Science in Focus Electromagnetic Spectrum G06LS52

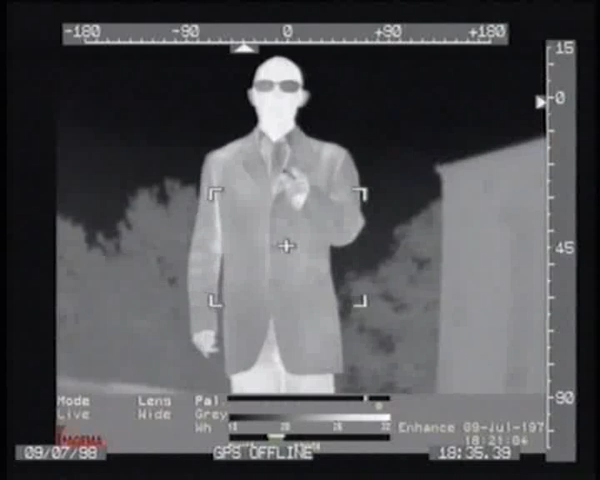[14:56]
It's the latest bit of kit being used by the Met and other police forces to help track down villains in the act.
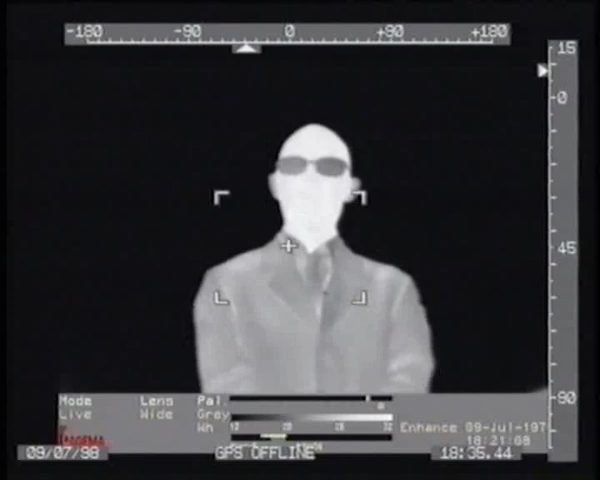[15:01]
The camera is located in this white ball at the front of the helicopter,
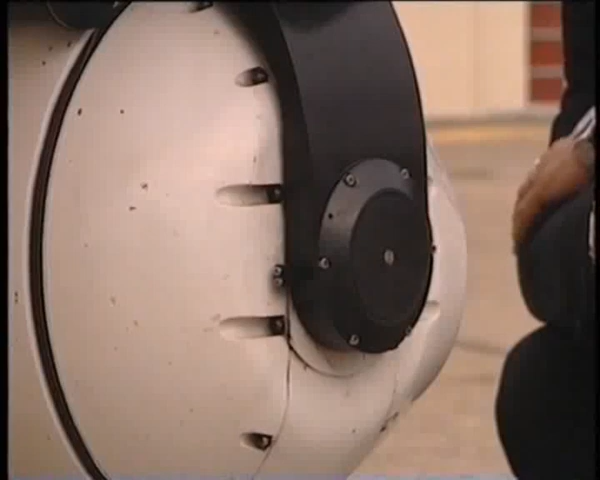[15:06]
and it's especially useful when trying to catch criminals at night, because unlike a normal camera, it doesn't need visible light to see.
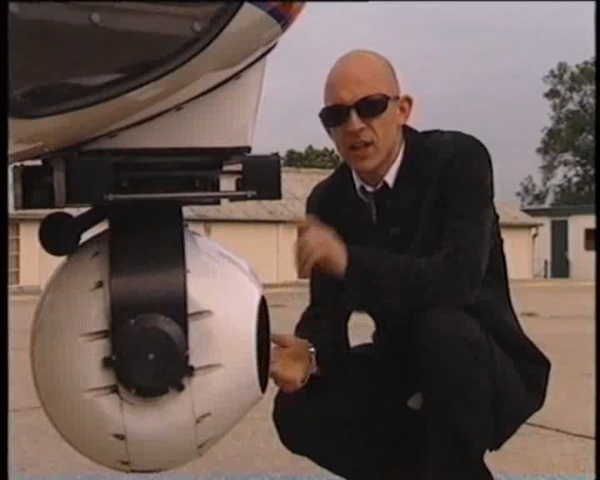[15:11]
There's also a conventional camera in there, which, when used in conjunction with a spotlight at the back of the helicopter, takes over when the infrared has located the baddies.
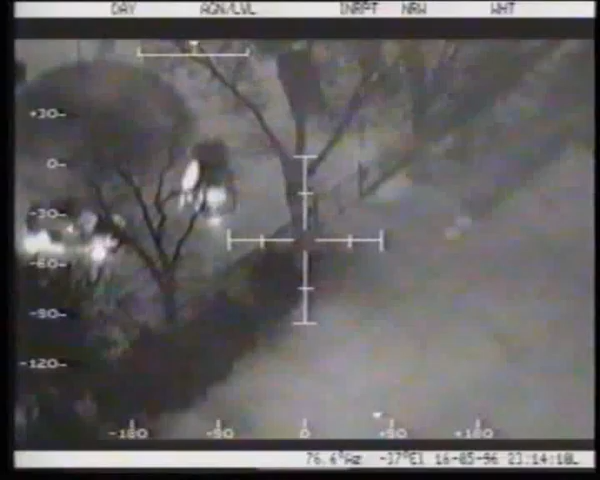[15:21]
I think the vehicle drove off whilst the PC was arrested, MMP. Stand by.
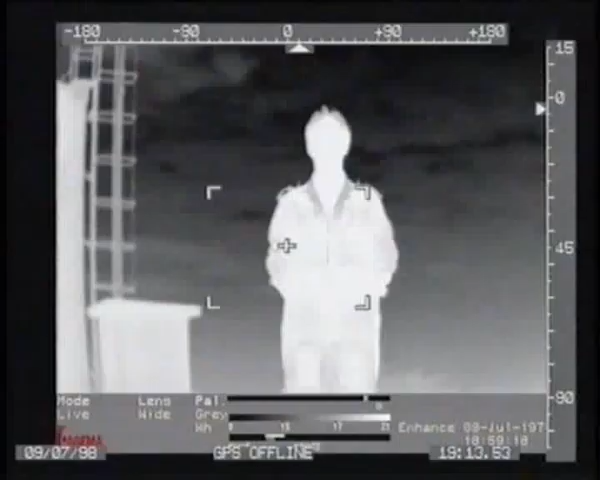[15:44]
What you're looking at here is a thermal image picture made up of heat images. You can see where the skin is. Yeah. It's quite hot there.
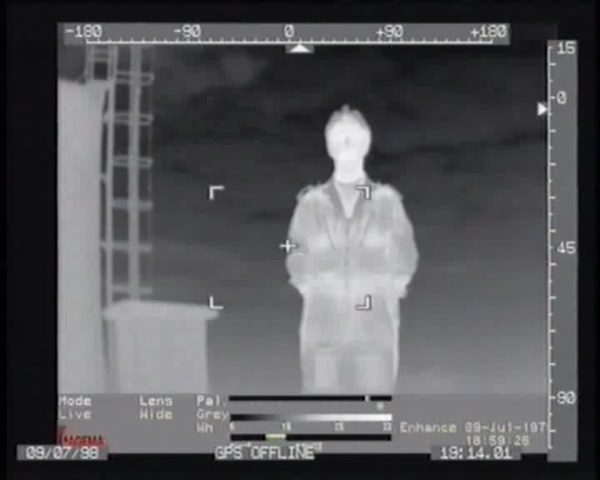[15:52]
And then as we come down the clothing, the image becomes darker.
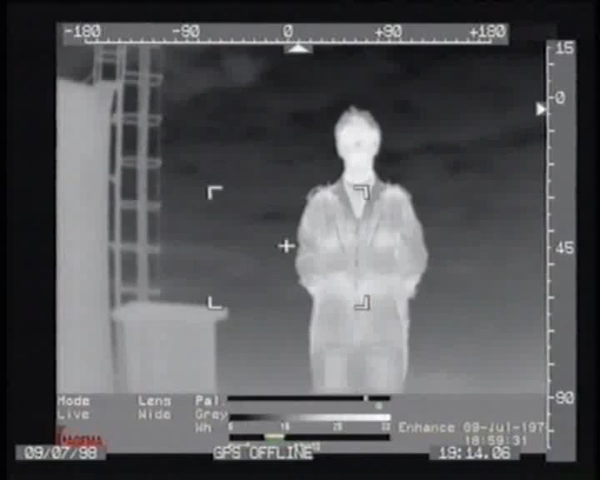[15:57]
This sequence was filmed in complete darkness using an infrared camera.
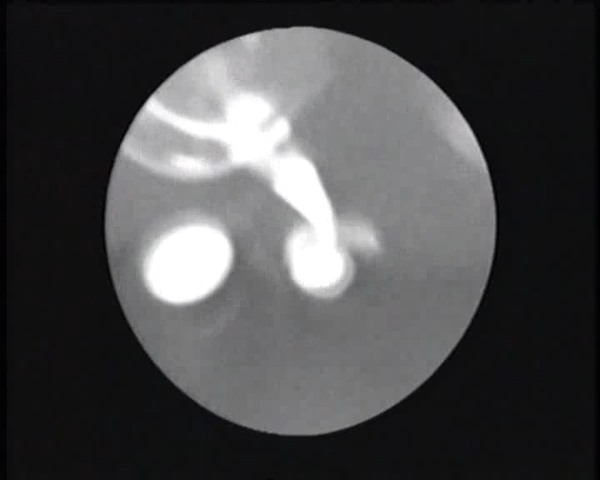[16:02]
The hot water in the kettle is radiating infrared.
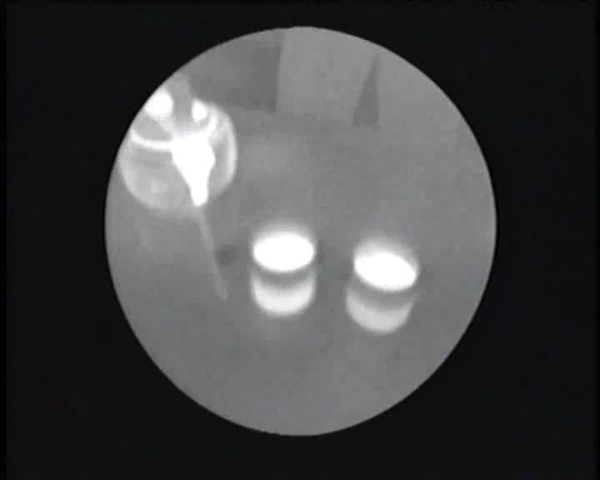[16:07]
The camera is detecting this radiation and creating a black and white image from the information. The hotter the object, the whiter it appears in the picture.
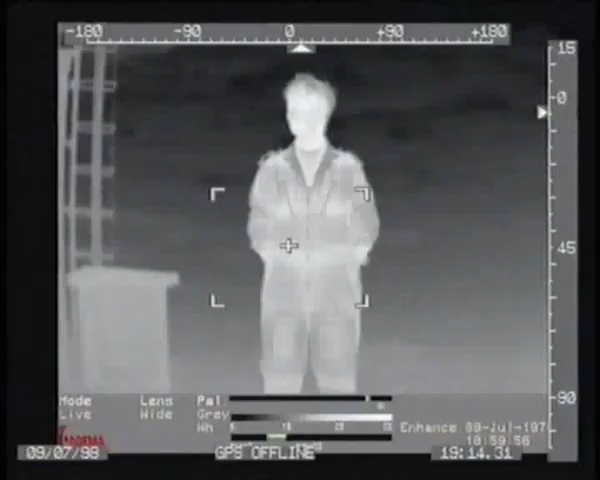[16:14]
And can you see that in colour as well? You can see that in colour as well.
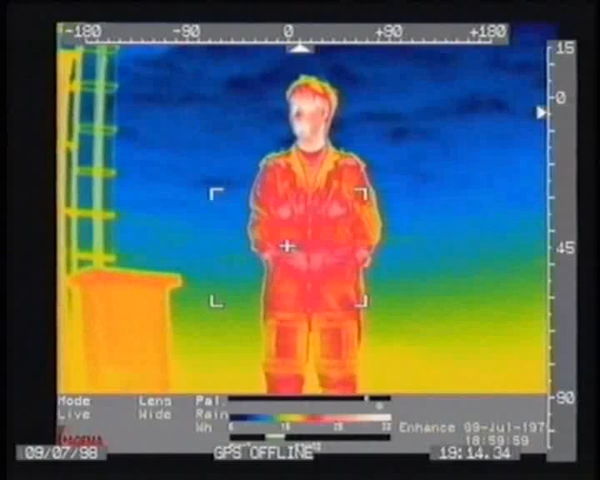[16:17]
Right, then you have a rainbow image and an iron bow image.
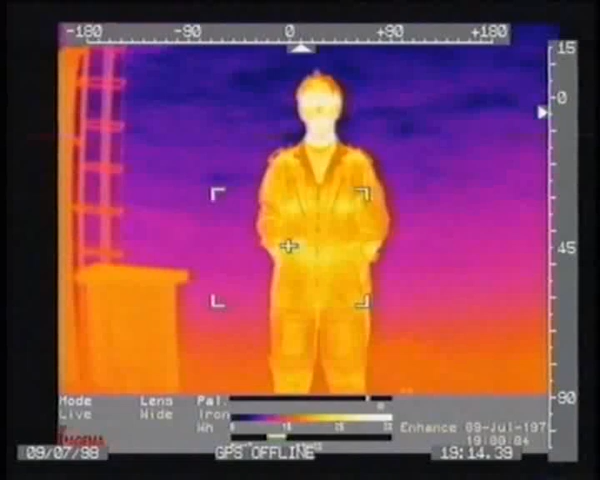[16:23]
And you can relate this to hot and cold, because if you imagine a hot piece of metal glows white,
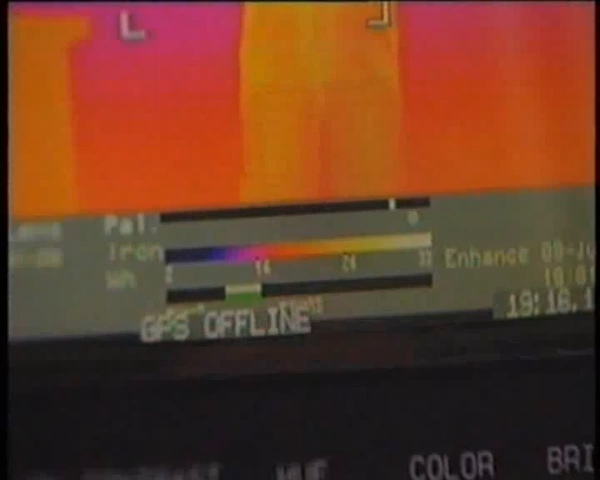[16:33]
and when it's cold, it's blue, you have a palace on the bottom here going from blue to white with numeric temperature readouts as well.
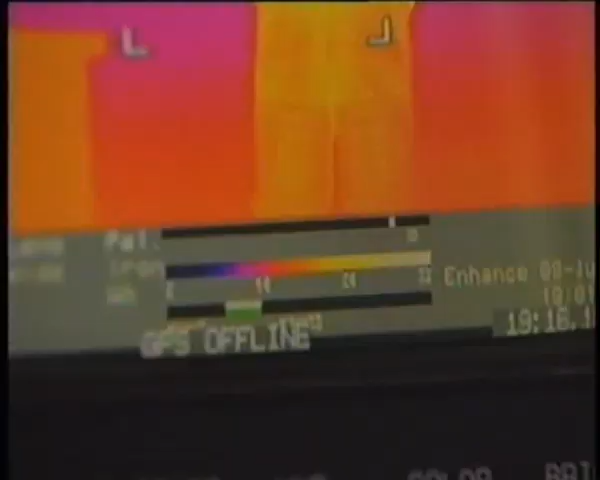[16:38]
The camera can only see shades of black and white, but a computer can represent these shades as colours.
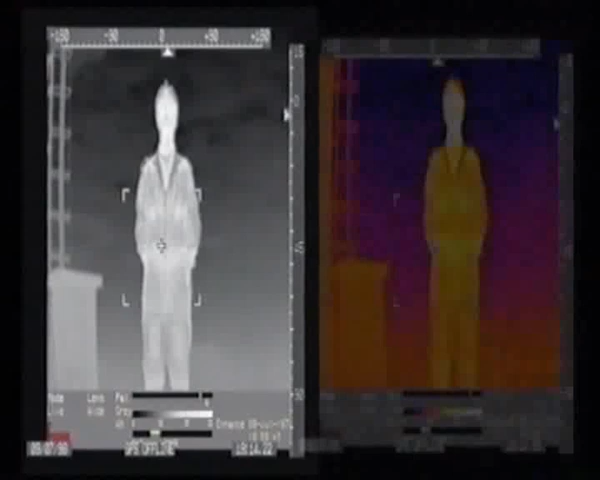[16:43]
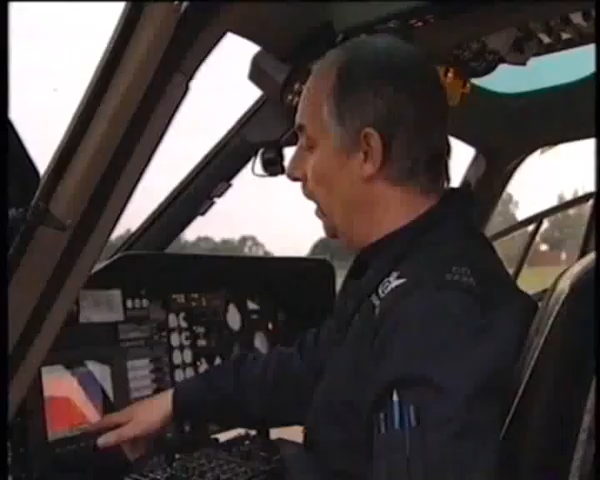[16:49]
And in fact, this comes in rather useful with fire brigade operations. Yeah.
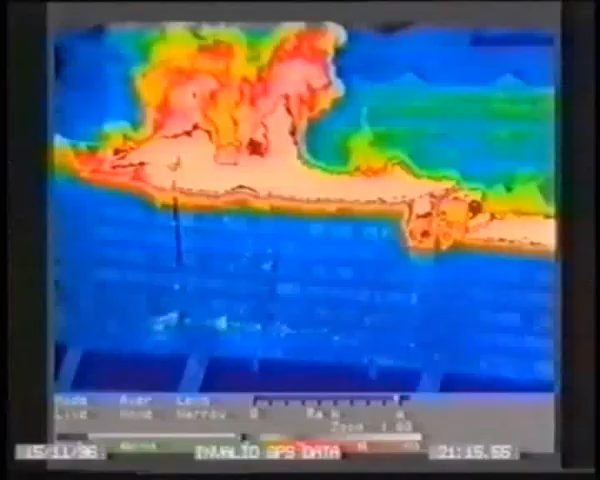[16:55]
Where you can actually tell fire officers where a building is starting to heat up,
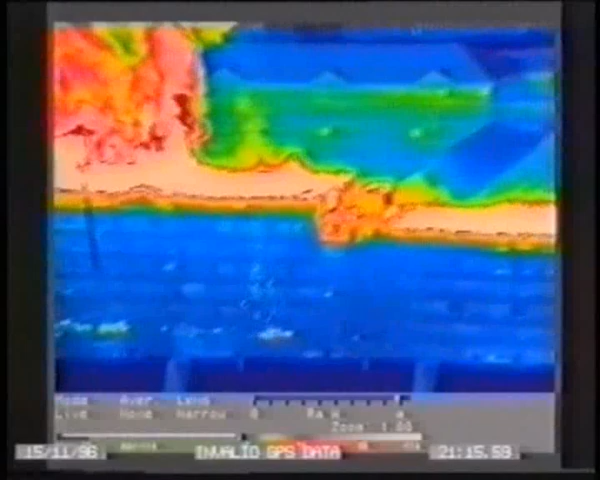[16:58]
and which we had in Southall some months ago. You actually filmed that yourself?
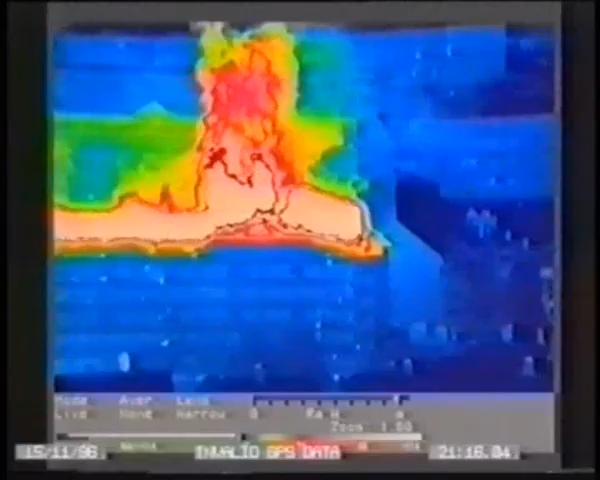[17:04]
Yes, we did. So it can see hot objects, but what about someone that's running away and trying to hide?